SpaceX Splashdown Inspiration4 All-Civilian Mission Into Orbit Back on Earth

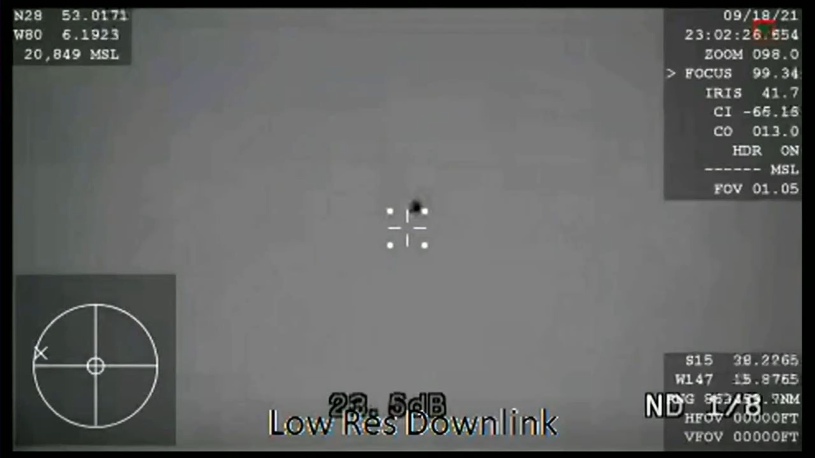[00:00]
That's such a cool shot of Dragon coming back down to Earth. It looks very fast in this camera view here.